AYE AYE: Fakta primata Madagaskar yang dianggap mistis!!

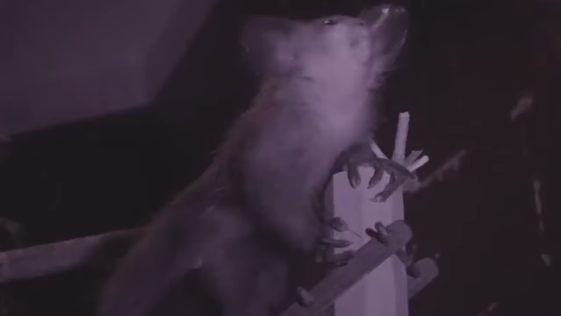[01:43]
adalah mempunyai gigi seperti hewan pengerat,
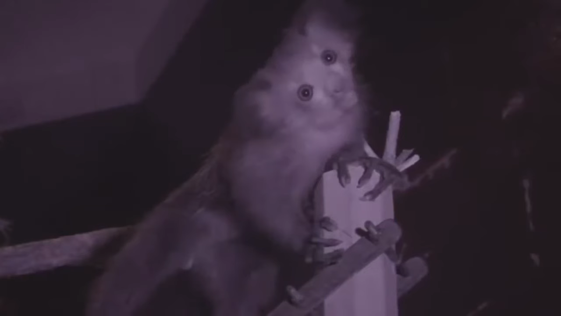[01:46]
jari-jarinya tipis dan panjang, serta jari tengahnya lebih panjang dari jari-jari lainnya.
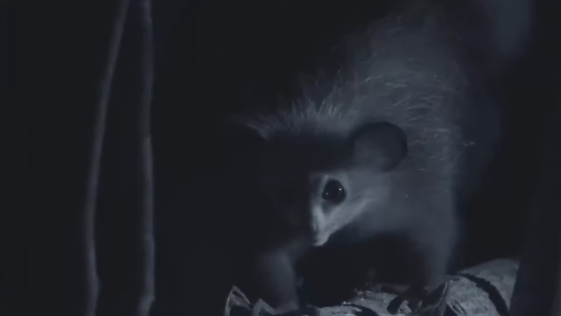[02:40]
Aye-aye terbilang hewan soliter yang gemar menyendiri. Mamalia ini biasanya menghabiskan hidupnya di pepohonan hutan hujan dan jarang sekali terlihat turun ke tanah.
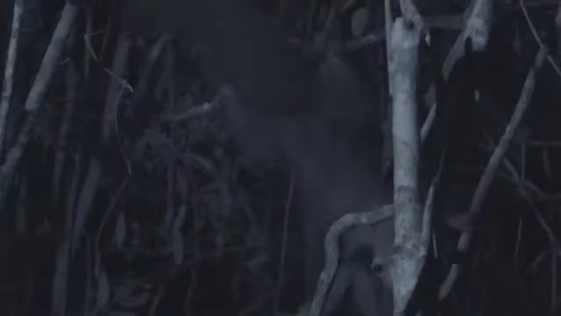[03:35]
Sesekali, mamalia ini terlihat bergerak mengendap-endap di antara cabang-cabang pohon untuk mendengarkan
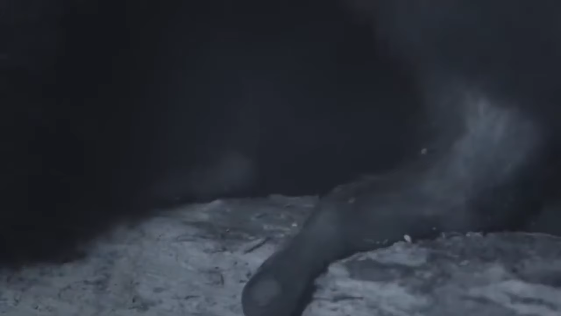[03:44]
belatung atau larva kumbang tertentu yang sedang beraktivitas di bawah kulit pohon.
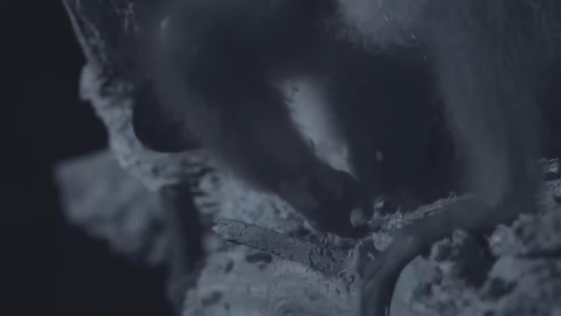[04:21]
Melalui lubang tersebut, aye-aye akan meraih belatung atau larva dengan menggunakan jari tengahnya yang panjang.